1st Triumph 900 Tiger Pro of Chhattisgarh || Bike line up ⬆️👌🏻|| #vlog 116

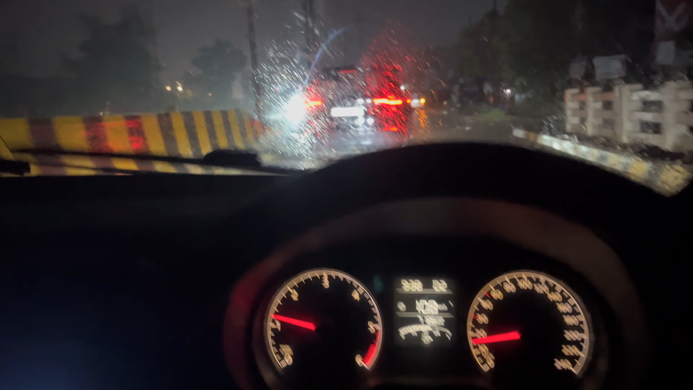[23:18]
सामने एंडेवर, यहाँ सफारी और यहाँ नीचे जमीन में मैं पानी देख रहा, पूरा पानी भर गया है इतने में ही।
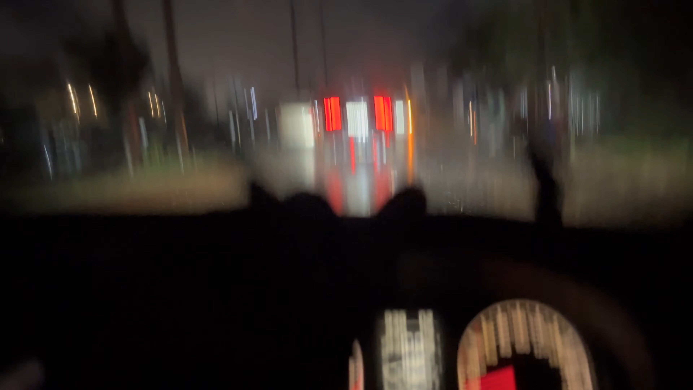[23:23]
अबे इसका स्टेयरिंग जाता है साला, इसमें पानी में पूरा टाइट हो जाता है।
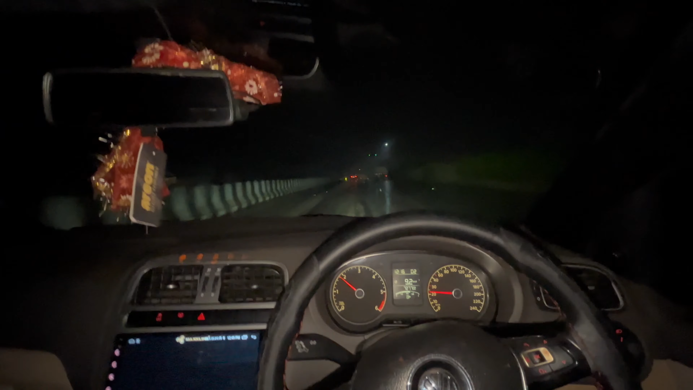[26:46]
बिना की गाड़ी ये ट्रैम शोरूम, और इधर मैं और उधर भैया।